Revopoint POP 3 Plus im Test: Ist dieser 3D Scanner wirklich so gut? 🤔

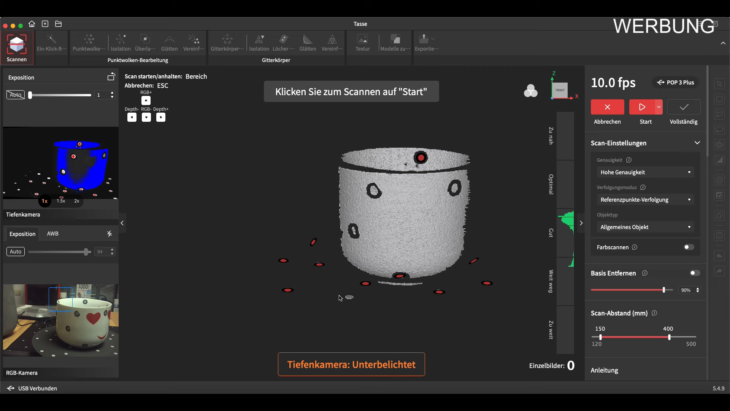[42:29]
Ja, also wenn wir das jetzt hier sehen, wir praktisch erkennt er hier die Marker, die überall drin sind. Ja, das sollte auch so sein. Jetzt stellen wir uns das noch mal richtig ein und probieren einfach mal hier das so aus, ob das auch so funktioniert. So, jetzt haben wir ein bisschen korrigiert und wir sehen, jetzt sieht das schon besser aus.
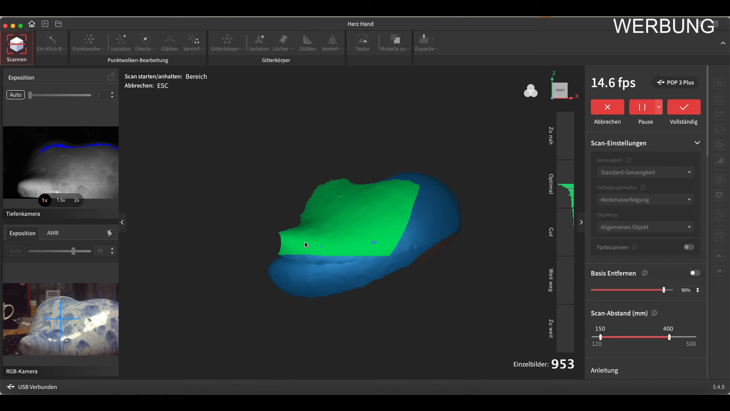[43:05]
denn eigentlich glänzt das, das seht ihr ja hier, aber das macht er vorzüglich, da gibt es gar nichts.
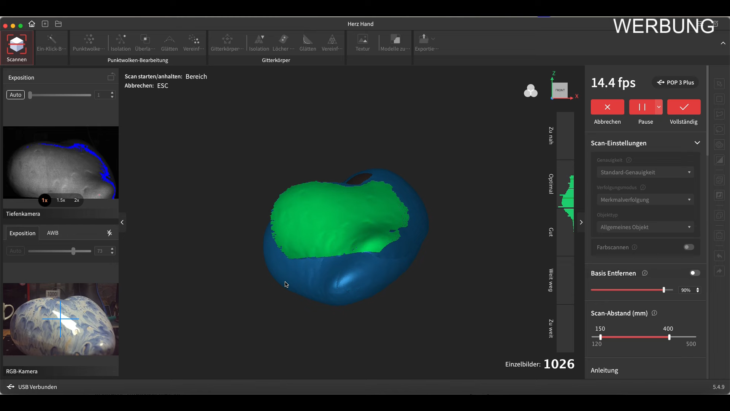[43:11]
Und hier habe ich eigentlich gedacht, dass ich das jetzt mal händisch mache. Aber hier scheint es auch wunderbar noch hier mit der Drehfunktion zu gehen.
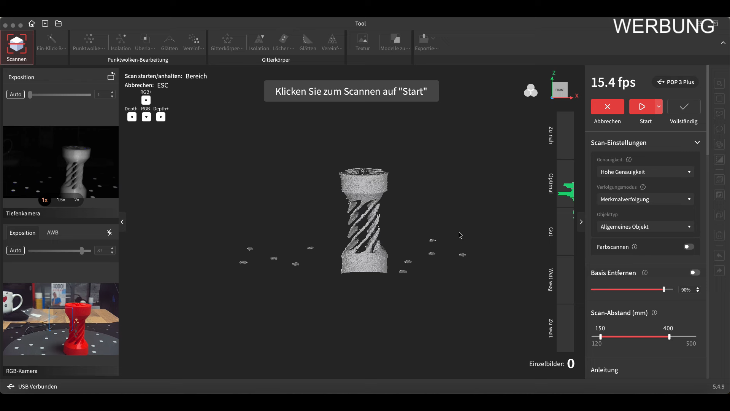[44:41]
Und soweit sieht es ja ganz gut aus. Und vielleicht setze ich es auch noch mal in die Mitte. Also ihr seht, hier könnte man jetzt noch ein bisschen genauer scannen, aber
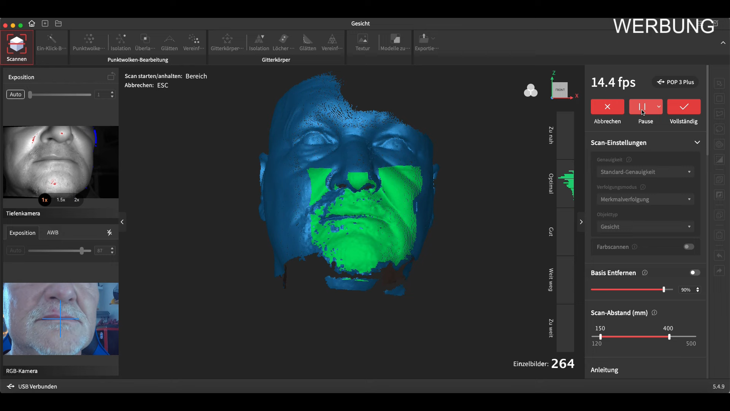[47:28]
So, hier sehen wir mal kurz das Ergebnis. Ja, klar, habe ich ein bisschen ernster geschaut und auch die Augen zugemacht. Und es ist, wenn man es alleine macht, natürlich ein bisschen schwierig.
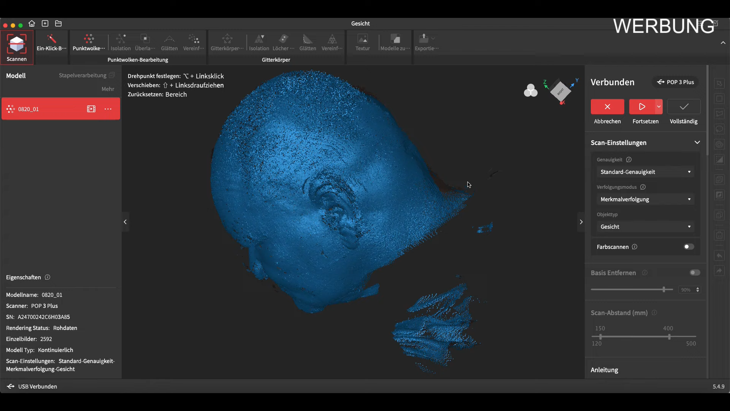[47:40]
Ja, aber für das finde ich es ein gutes Ergebnis.
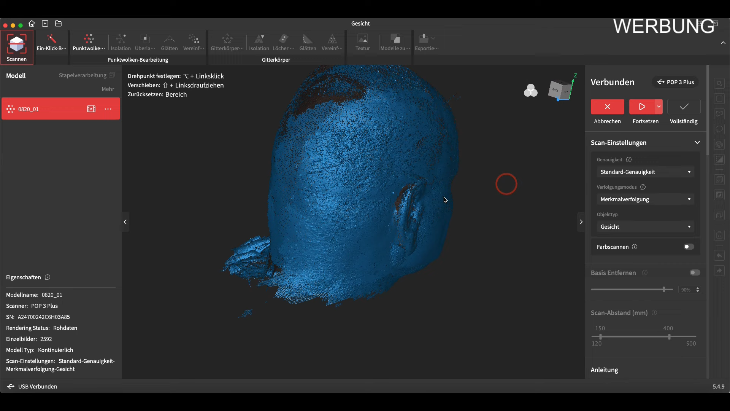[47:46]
Und ich denke mir mal, wenn ich jetzt einen Partner habe, der mir wirklich den Kopf einfach rundum scannt, wird es richtig ein gutes Ergebnis. Also Gesichter und Körperteile kann man wirklich hier gut scannen. So. Jetzt sagen wir ihn einfach mal vollständig machen und dann schauen wir mal, was wir hier da rauskriegen.
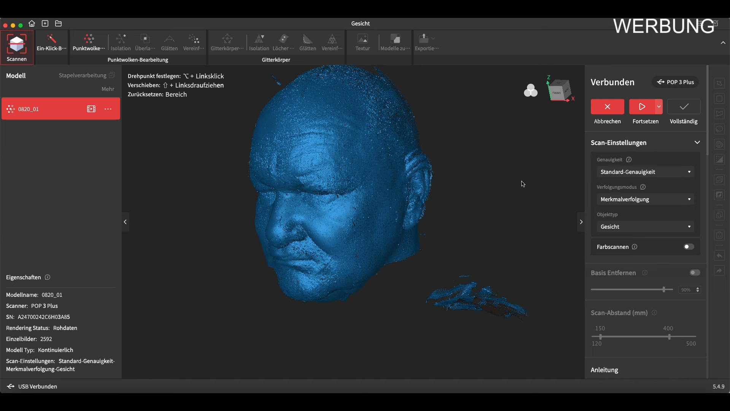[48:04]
So, ich habe mal jetzt diese Version hier genommen. Ja. Also man kann da auch ein bisschen noch ausprobieren, üben. Aber ihr seht, das ist recht gut geworden. Und wenn man jetzt zu zweit ist, kann man da wirklich auch noch mal in das Detail gehen und dann geht es auch recht schnell. Also da muss ich sagen, das kann er. Das hat mir gut gefallen. Ja, die Daten sind jetzt natürlich ziemlich groß und jetzt werde ich das hier alles nur mal schließen,
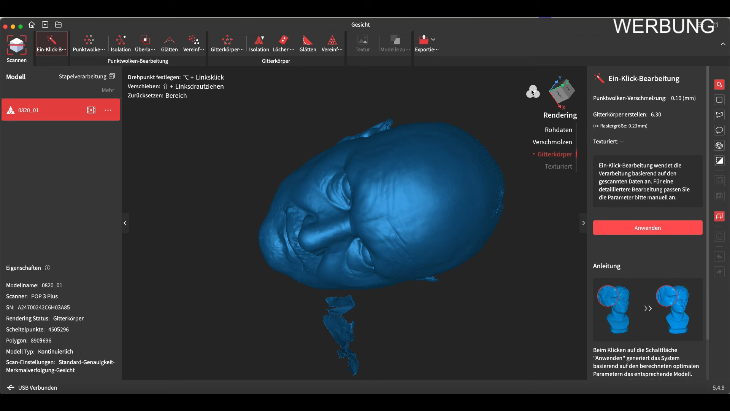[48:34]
wegmachen und ja, werde ich mal ausdrucken und dann kommen wir auch zum Fazit.